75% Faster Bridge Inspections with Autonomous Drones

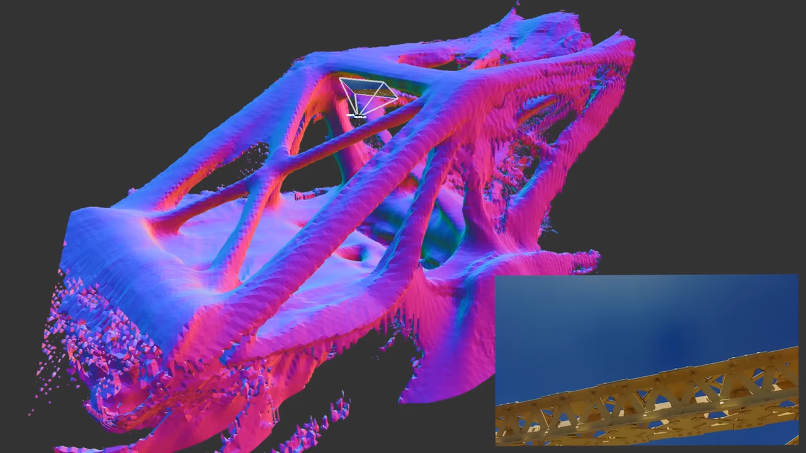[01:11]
Plus, Skydio 3D Scan enables you to automate the capture of comprehensive image sets to generate 2D maps and 3D models for digital twin workflows.
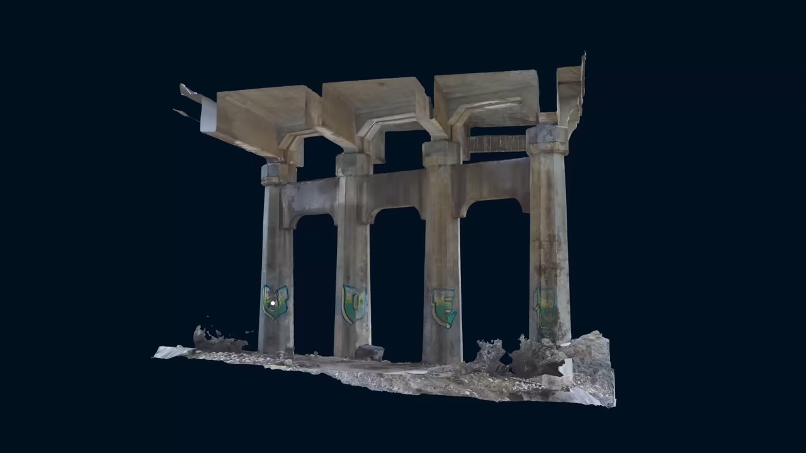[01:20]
Spot defects sooner and inform better maintenance decisions.